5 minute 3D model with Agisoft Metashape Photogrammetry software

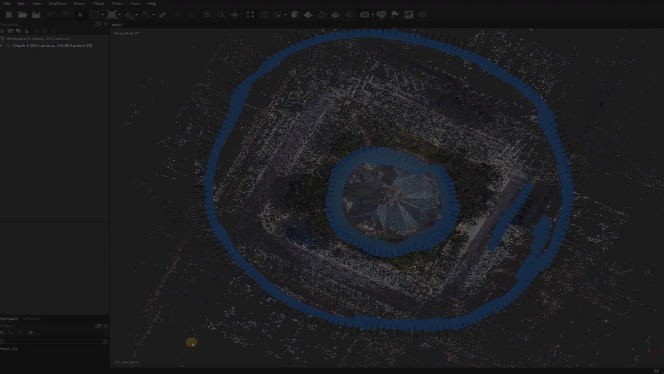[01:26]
Now that the Sparse Point Cloud has been created,
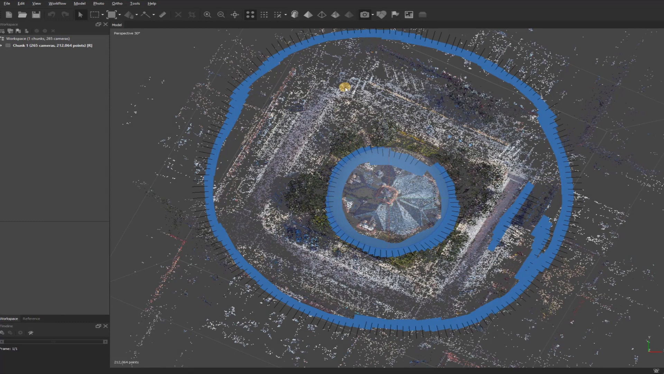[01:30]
you can see all the images are around here, and all I do is go up here and turn those off, and then you can take a look at everything. And if you notice this box around here, this is called the bounding box. If you come up here, you have different options.
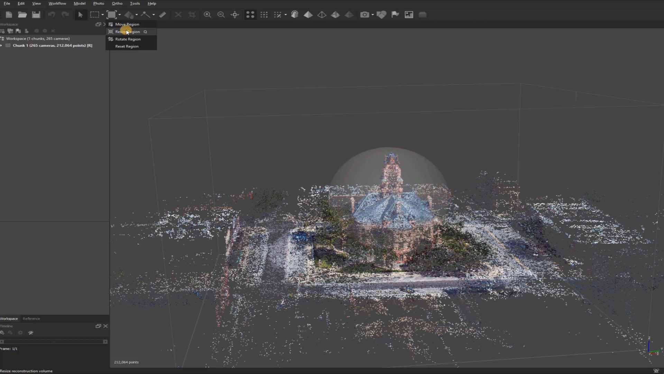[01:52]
I'll resize it by going to Resize Region, and then you can grab a hold of the little blue corners here and move it however you need to. All right.
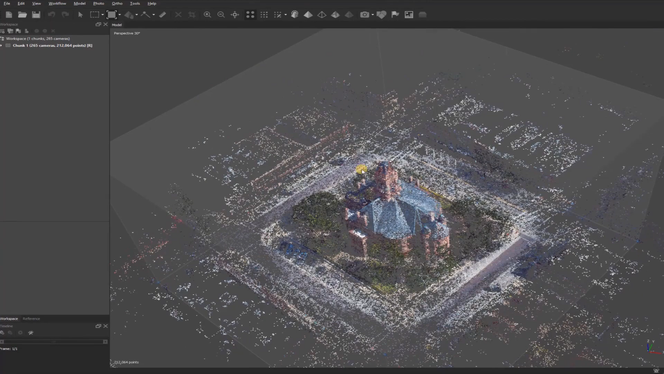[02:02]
So, before moving on to the next section or to creating my dense point cloud, I'll come up here to Model, and then go down to Gradual Selection.
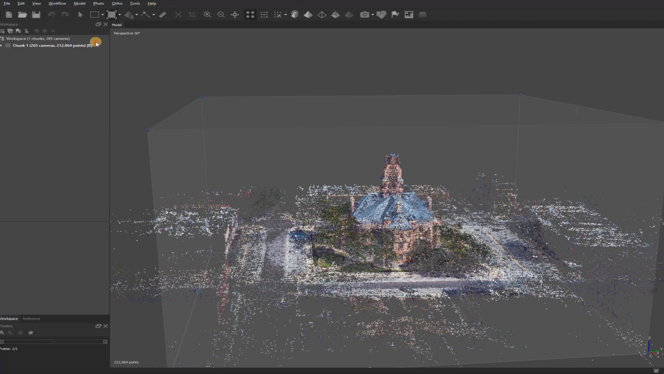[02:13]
And depending on who you talk to depends on the recommended setting for this stage of your 3D model. I will normally go down to Reconstruction Uncertainty, click on that, and then it'll automatically highlight the points. I recommend just playing around with this feature and then determining what looks best.
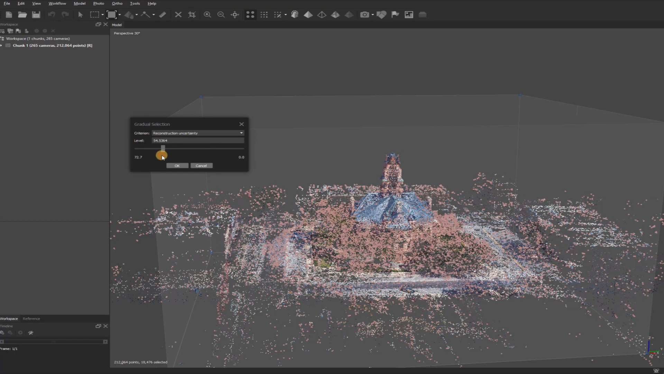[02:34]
So, I'll set it somewhere in here, click OK,
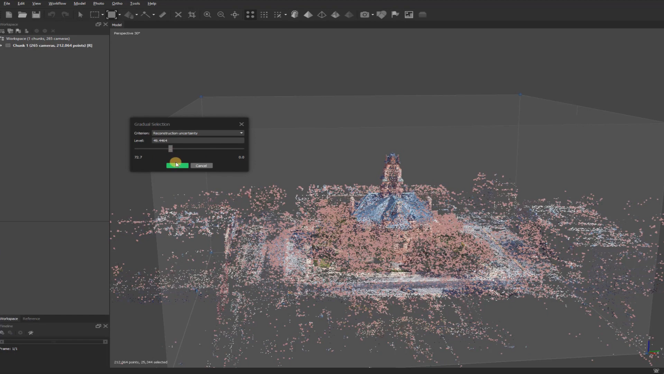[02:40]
and then I'll come up here and hit the X for Delete, and so it'll delete all of those points. This will help kind of create a better-looking 3D model that's a little more precise, won't have as much noise. This is the way of getting rid of what you would consider image noise, but it's your 3D model photogrammetry noise.
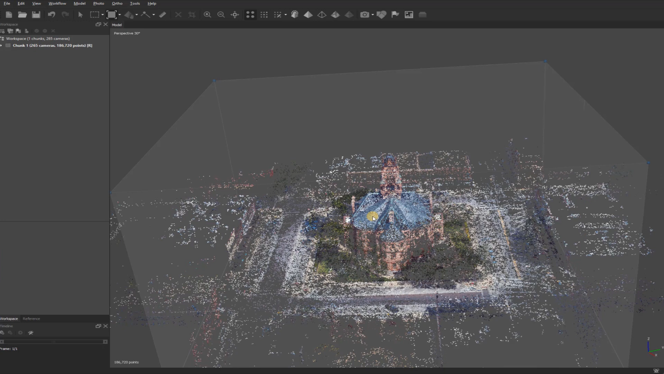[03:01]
All right. So, next, go up here to Workflow, and then down to Build Dense Cloud. Here, I'll leave it on the default setting, which is Medium, and that's going to typically be the best setting. The Dense Point Cloud takes longer to generate, so if you go any higher, you may be sitting there for a couple of days, depending on your computer specs.
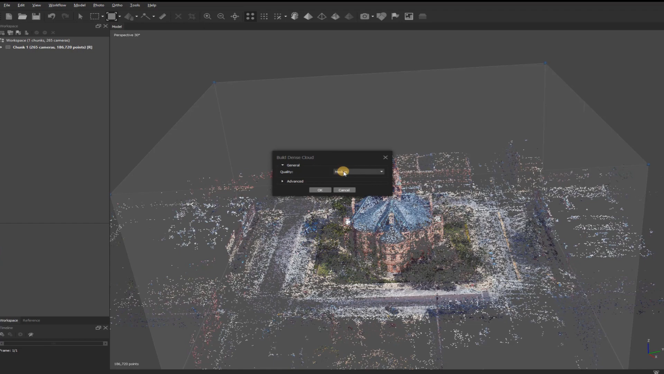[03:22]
I'll click OK, and that'll take a little bit, and then after that's done, I'll come back and move on to the next step.
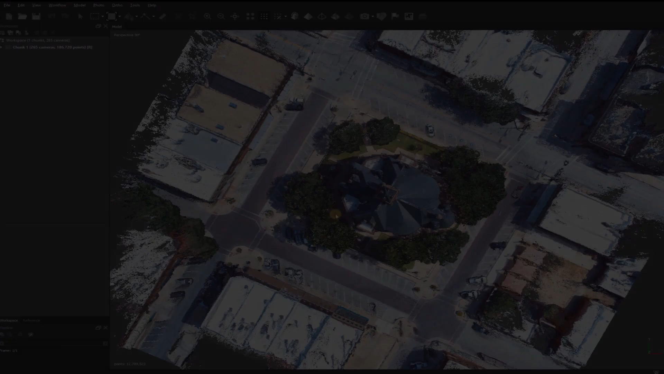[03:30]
All right. So, here's the Dense Point Cloud.
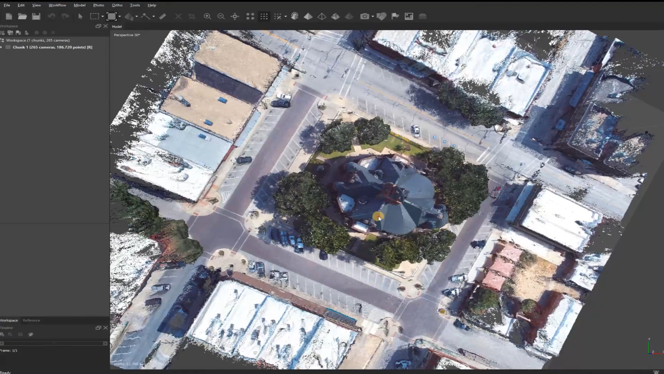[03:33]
As you can see, it looks pretty good, almost like a picture itself.
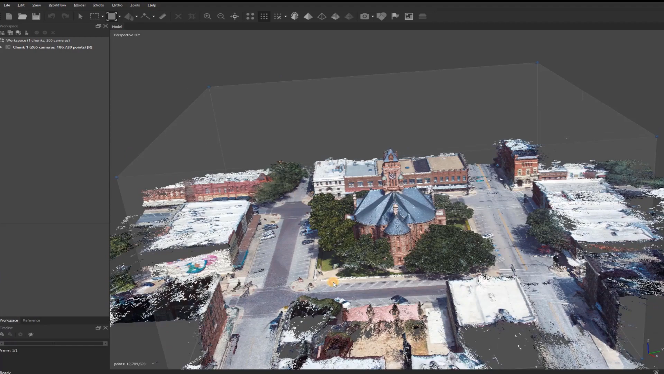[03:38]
And the thing to keep in mind here is that your bounding box will be used to process anything inside of it.
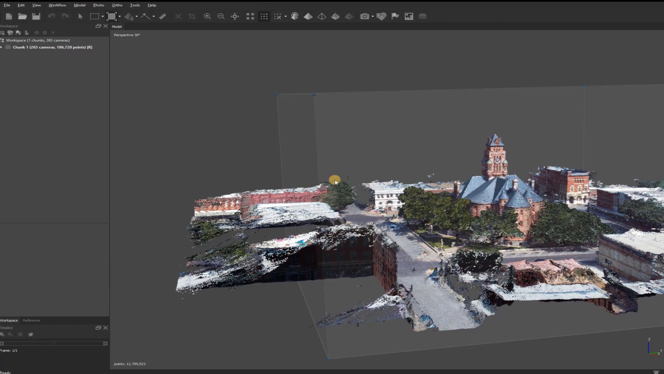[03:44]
So, you can either cut out the points outside this box or just leave them.
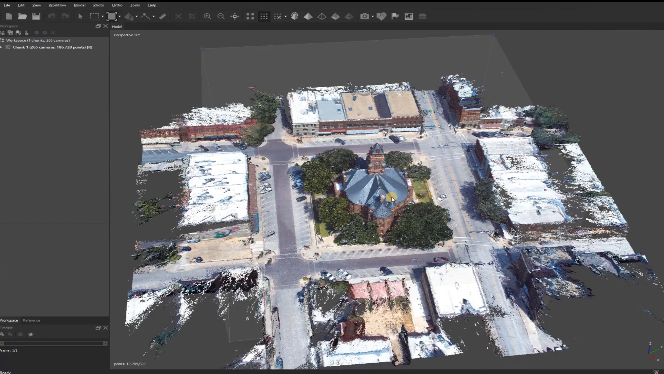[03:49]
When you put Mesh on here, those will automatically get deleted or reclassified. All right. Let's go to Workflow.
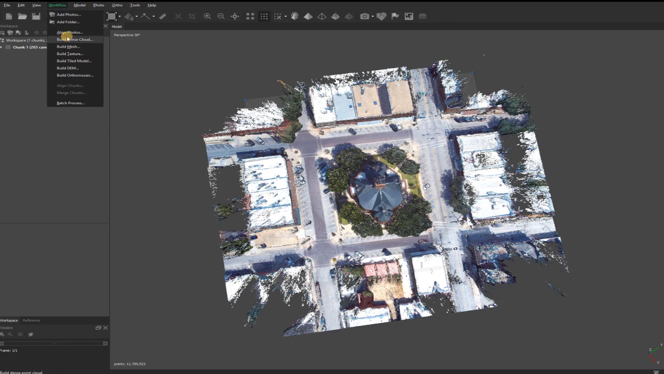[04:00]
Go down to Mesh. And I'm going to leave it on Default, Arbitrary, 3D Mesh, Medium, and then click OK.
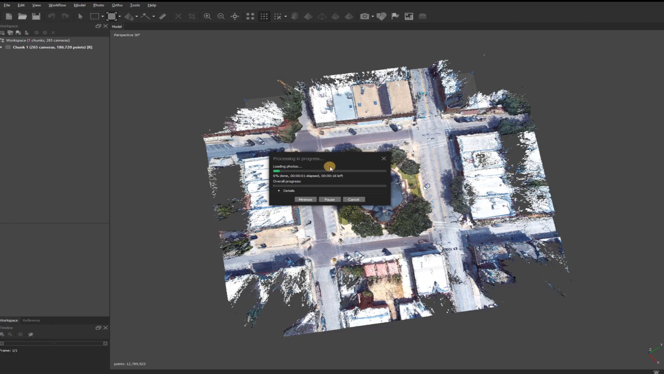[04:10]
That'll take a few minutes, and then once that's finished, I'll move on.
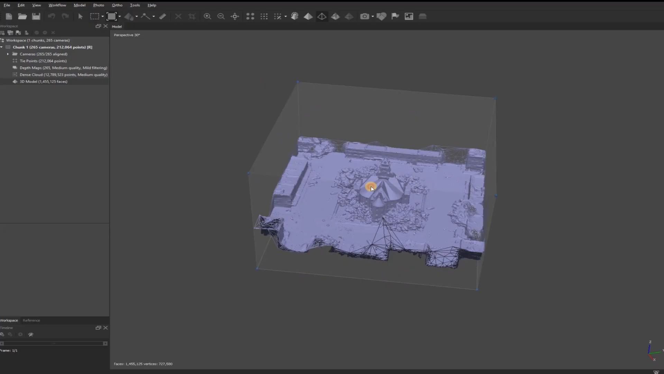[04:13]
This is the Wireframe Mesh, also known as your Triangle Mesh.
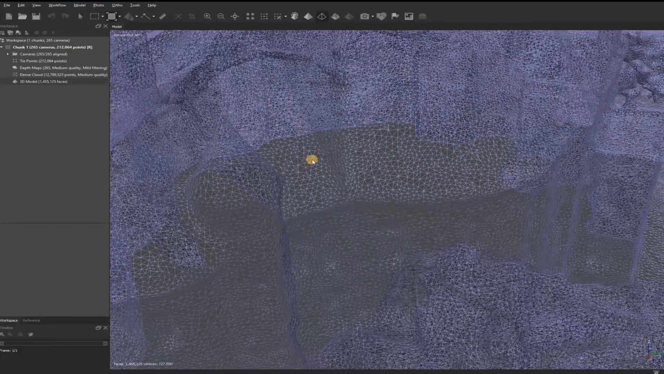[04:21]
From here, I want to put some texture on it, which will make it look more like a picture.
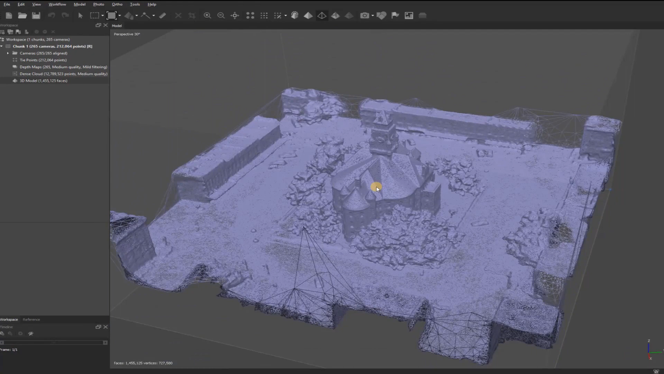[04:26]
So, I'll go to Workflow, go down to Texture, and the default setting here is going to be around 4000, and that's equivalent to a 4K image.